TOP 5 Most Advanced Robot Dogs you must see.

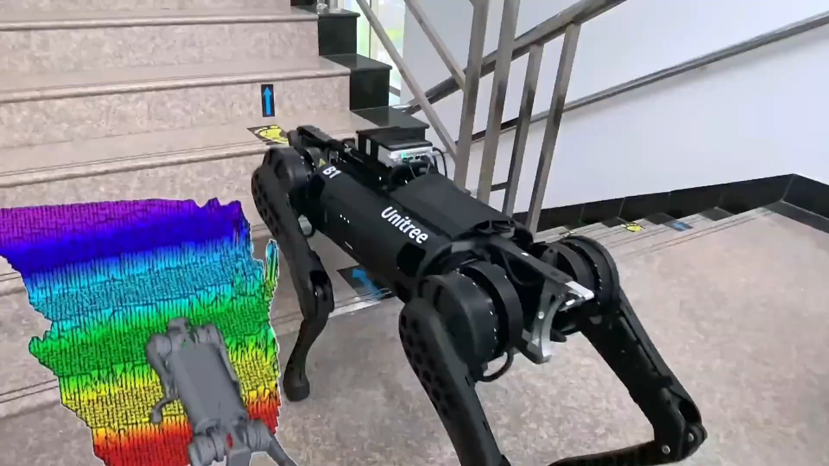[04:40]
the robot is equipped with three
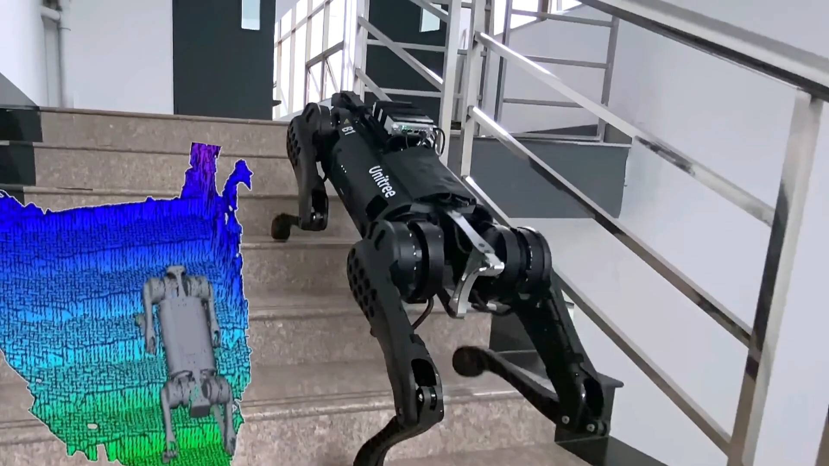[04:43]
nvidia jetson xavier nx supercomputers two terrain sensors and force sensors
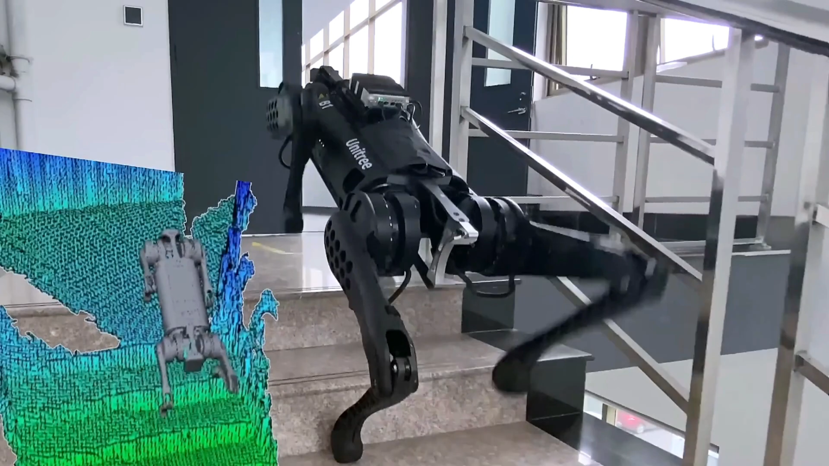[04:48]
in its feet as well as 4g wireless communication and a geolocation system
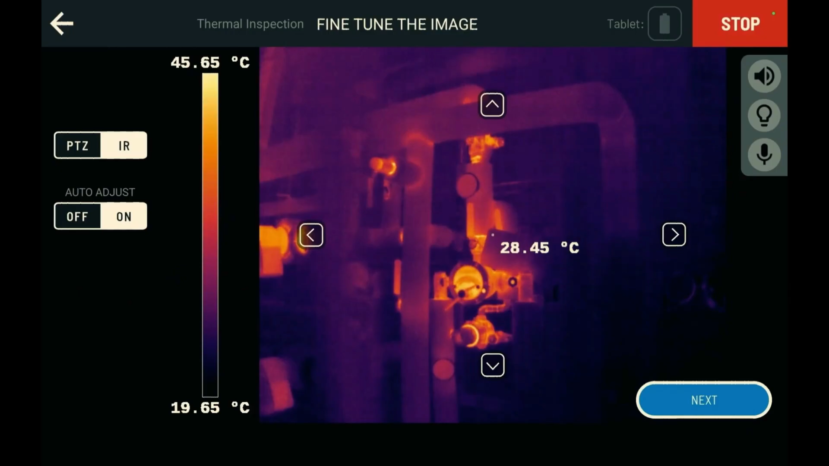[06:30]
On screen: spot 28.45°C, scale top 45.65°C, scale bottom 19.65°C
the developer platform allows for the creation of custom applications and payload hardware and the sdk provides access to sensor data and robot